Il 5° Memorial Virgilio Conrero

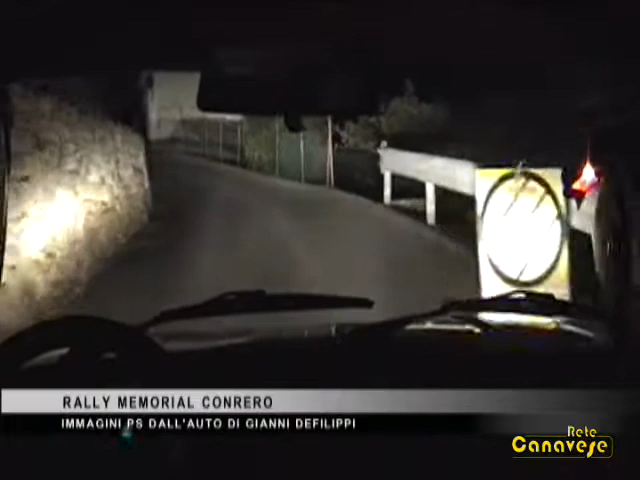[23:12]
1 e se chiude chiude 1 tra le case in sinistra 4 adesso sale sì sì io aspetto destra 3 no no 80 la casa bianca destra 3 destra 3 e subito sinistra 3 più più in attenzione